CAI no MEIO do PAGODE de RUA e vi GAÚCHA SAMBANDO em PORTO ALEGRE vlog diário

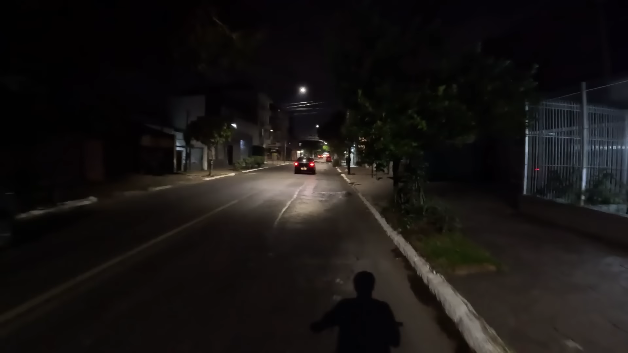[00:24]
É, pessoal, a famosa Avenida do Denark.
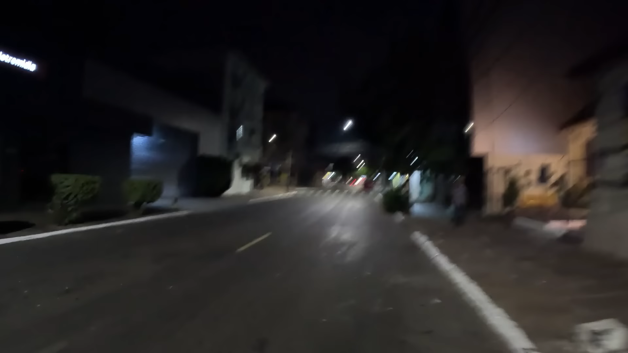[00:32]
É, da galera, dos mano, das mina. Pô, e aqui tá rolando um sambinha aí, pessoal.
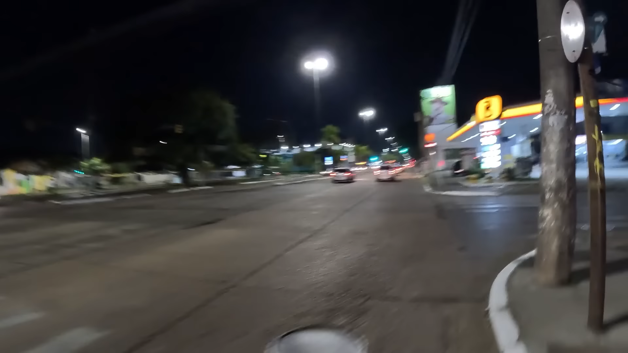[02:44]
O fluxo de carros aqui agora tá intenso, galera. Tá intenso.
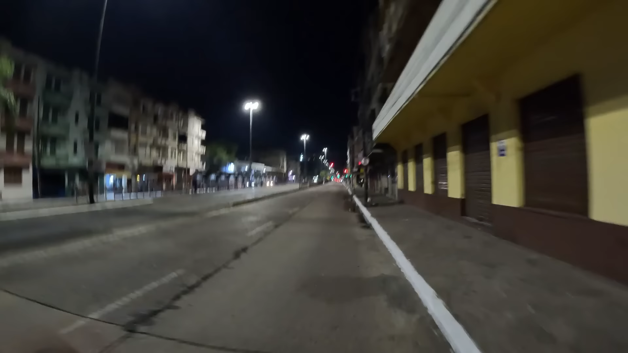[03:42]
Ah, lá vem o mano a contramão, pessoal.
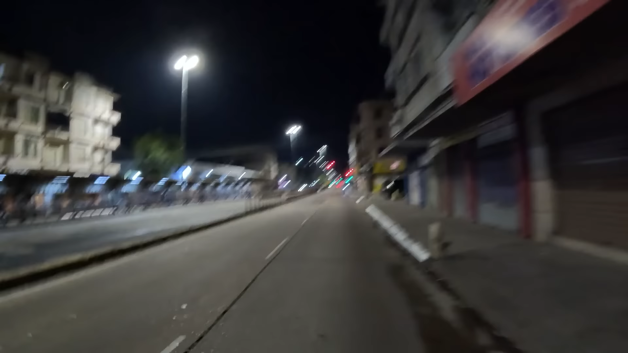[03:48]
Mano a contramão. Não me atropela, tio!
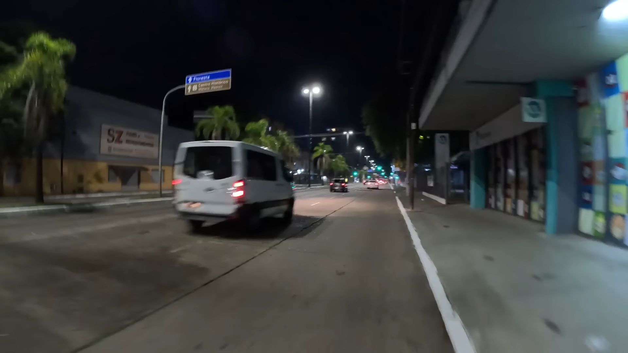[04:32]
Caramba. Vamos tentar atravessar a quebrada City aqui. Lá vem o ônibus.
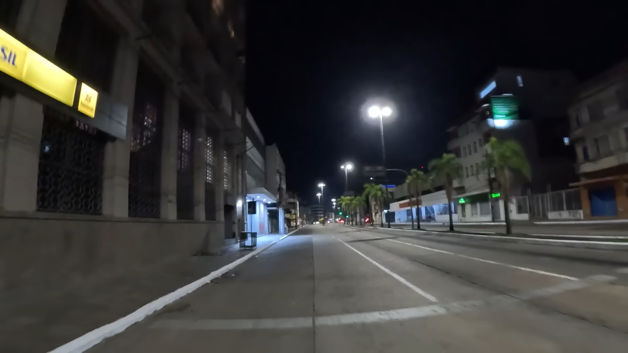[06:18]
Vários andarilhos essa hora, né? Várias pessoas, moradores de rua, né? É a realidade de muita gente aqui. E esse carro aí tá vindo com o farol completamente desligado, galera.
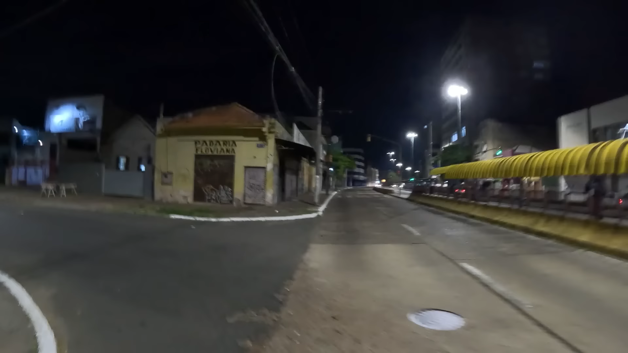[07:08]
Vamos entrar aqui, que eu vou mostrar pra vocês. Olha só essa casa aqui, galera.
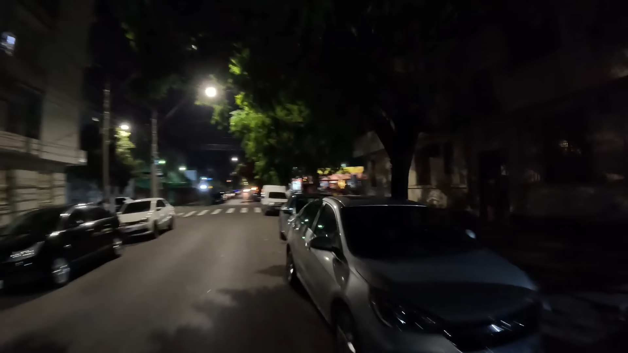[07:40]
Aqui é o Nick Lanches. E aqui do lado é uma sauna LGBT, galera. Uma sauna gay.
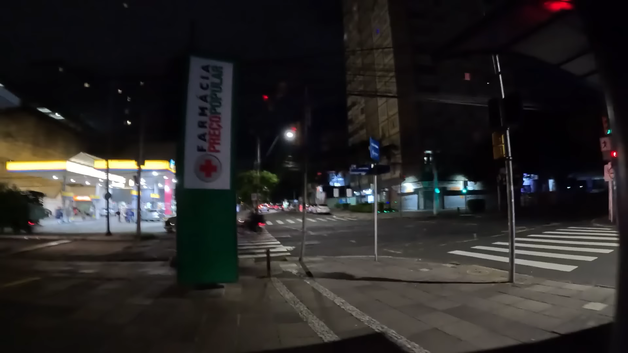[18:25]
Olha a escuridão aí, ó. Graças ao prefeito, tá escuro pra caramba, né?